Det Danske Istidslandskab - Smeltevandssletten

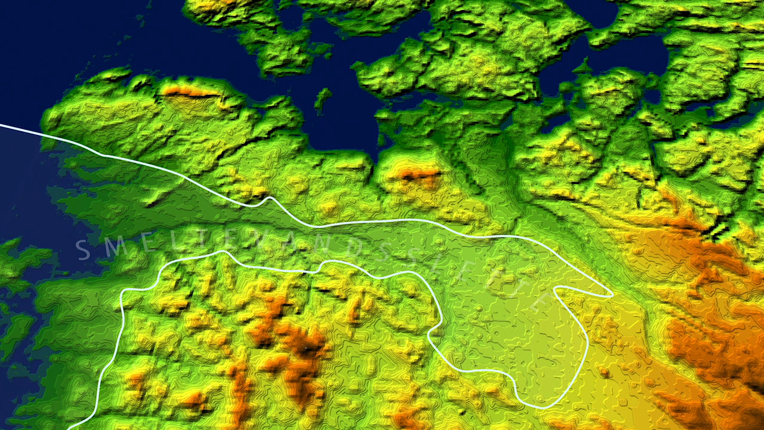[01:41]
Men området var under istiden flat med de karakteristiske meandrerende flodløb, som vi så på Island.
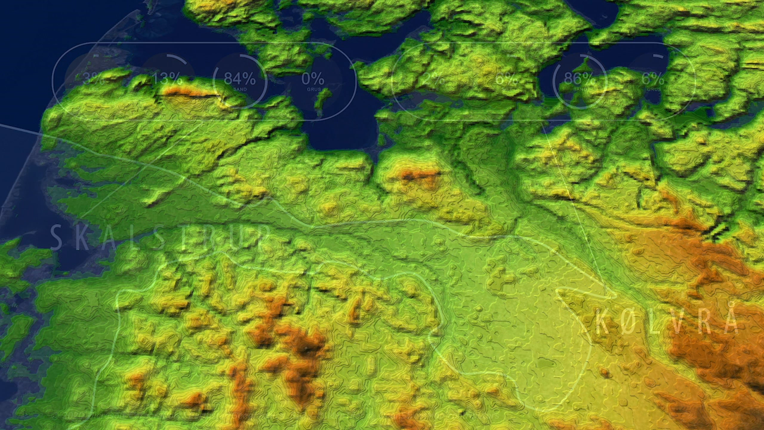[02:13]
Det er årsagen til en anden egenskab ved smeltevandslætten. Netop det, at den skråner nedad mod havet. Står man i landskabet, vil man ikke opdage den hældning. Men her på et højde kort kan man se den ret tydeligt.